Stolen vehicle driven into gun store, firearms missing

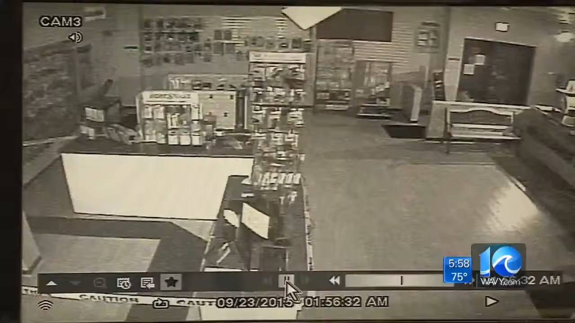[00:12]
A car running into the business. In the end, a number of guns were gone. Then at your side's Erin Kelly has been tracking developments in this story. Erin?
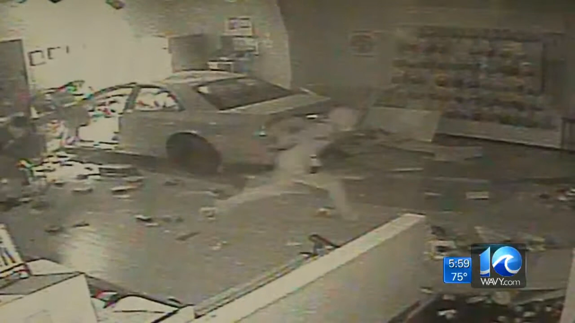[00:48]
Once they vacated the vehicle, they were in the building approximately another 55 seconds and they were out.
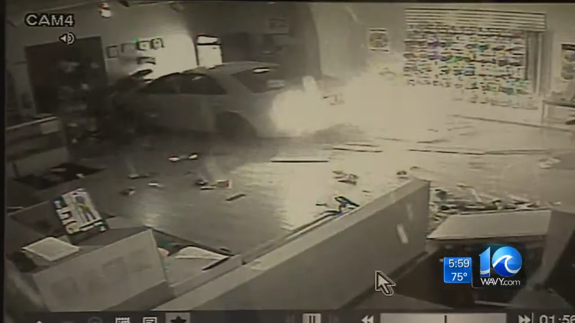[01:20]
They didn't waste any time looking someplace else or looking for the guns. They went right to them.